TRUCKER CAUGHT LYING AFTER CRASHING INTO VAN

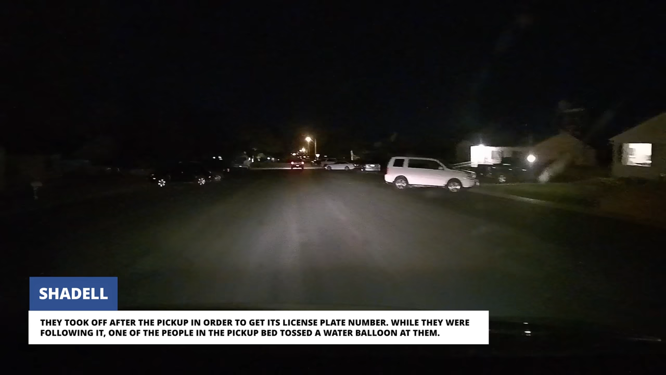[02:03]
While they were following it, one of the people in the pickup bed tossed a water balloon at them.
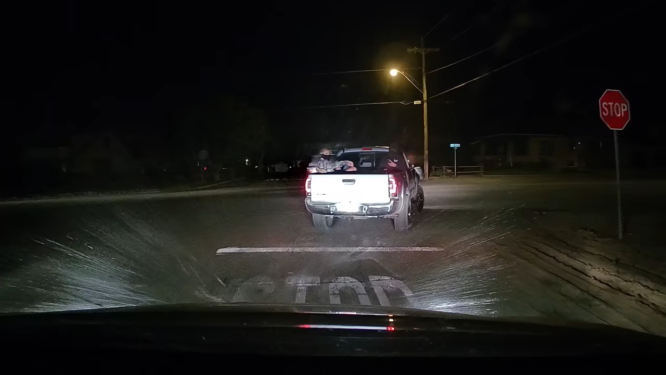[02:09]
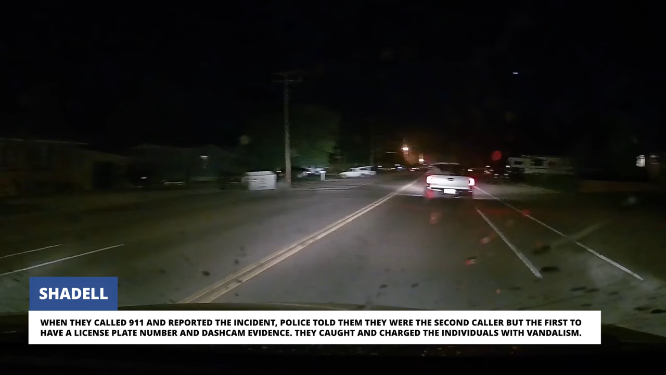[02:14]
When they called 911 and reported the incident, police told them they were the second caller, but the first to have a license plate number and dashcam evidence. They caught and charged the individuals with vandalism. Shadell told us they got their dashcam for Christmas, but this was the first time they caught people being stupid.
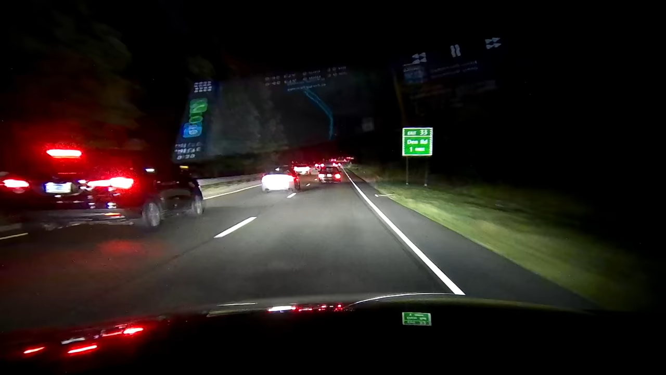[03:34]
Nicholas told us the car hit his tire and made contact with one other car, but he didn't pursue them because his girlfriend was in the car.
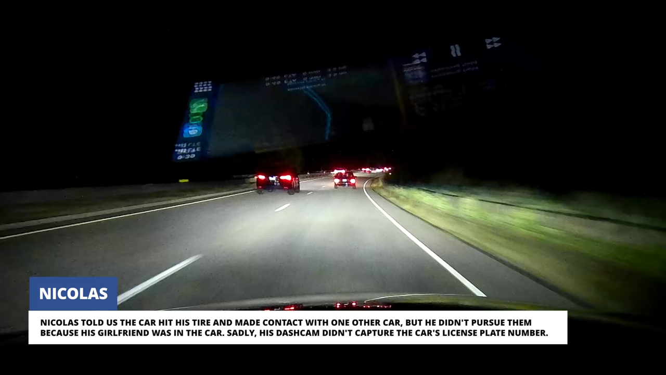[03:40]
Sadly, his dashcam didn't capture the car's license plate number. He asked people to please stop cutting through traffic, especially if you're bad at it.
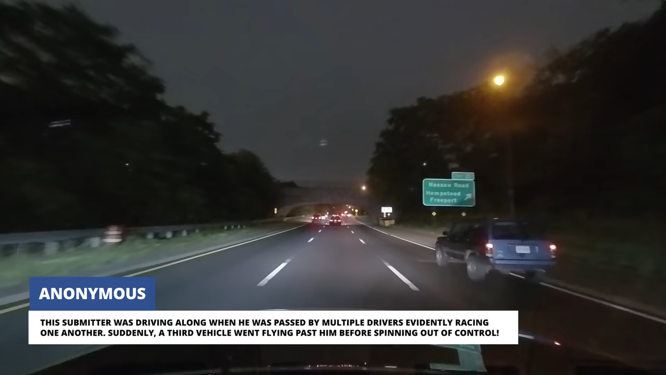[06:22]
Suddenly, a third vehicle went flying past him before spinning out of control.
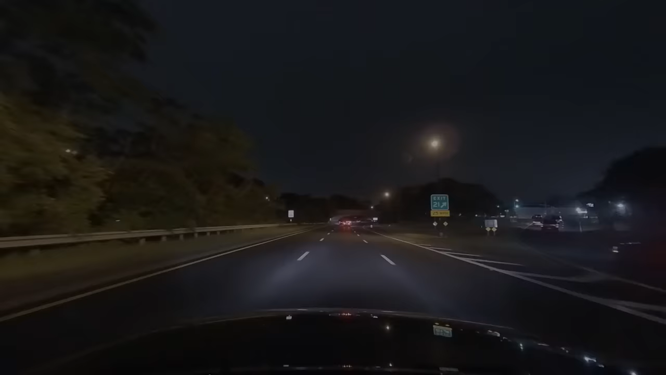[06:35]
Somehow, the driver of the Dodge Charger managed to avoid hitting anything and end up pointing the right way down an exit ramp in spite of their lack of driving skills.